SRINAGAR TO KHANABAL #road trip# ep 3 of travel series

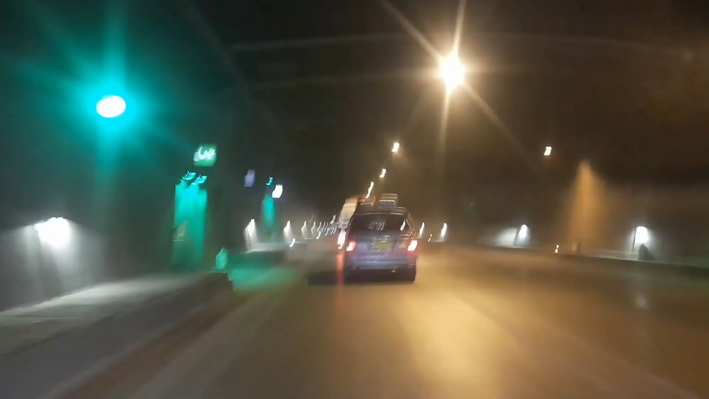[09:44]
यह 9 किलोमीटर का है और इसकी वजह से आज कल रोट्री पॉल्ट ही जादा असान हो जाती है